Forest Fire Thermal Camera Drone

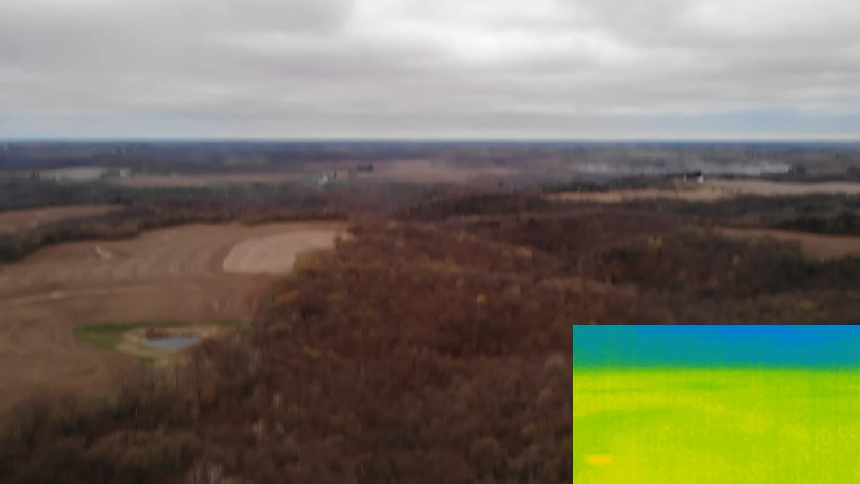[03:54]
You can see that discolored spot a little bit on the thermal where that water is.
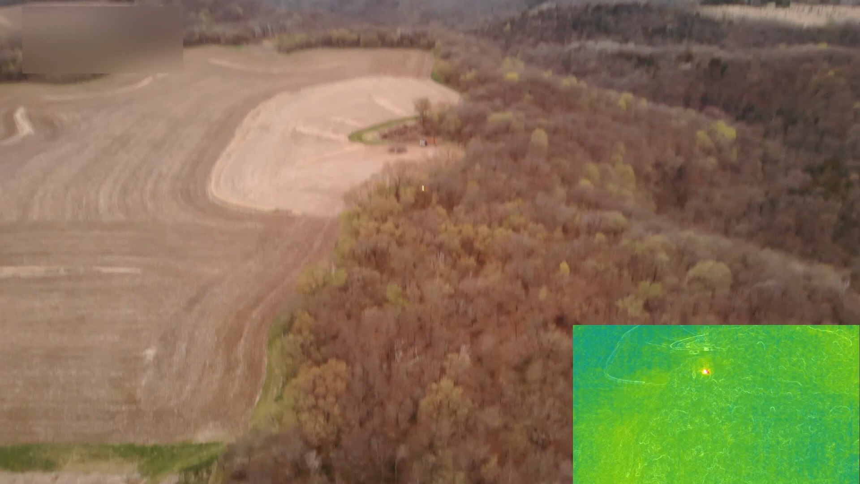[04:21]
You can see how easy it would be to to
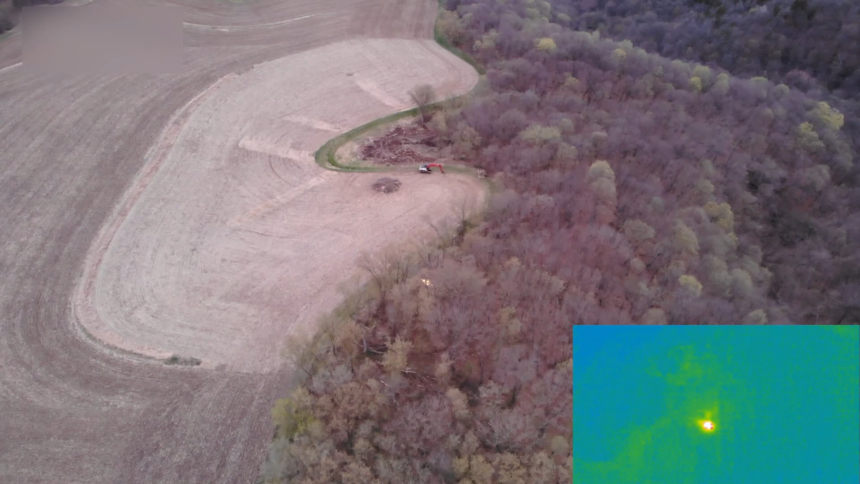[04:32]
utilize this resource and be able to find stuff like this. Now the same thing applies for people as well. If you put in the settings for that you could in
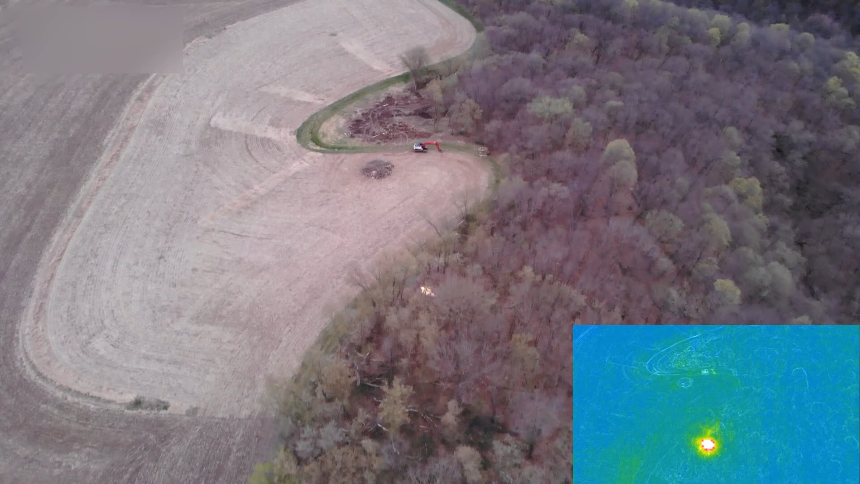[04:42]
theory fly over and find a person if you had it set to look for body heat. Let's see. So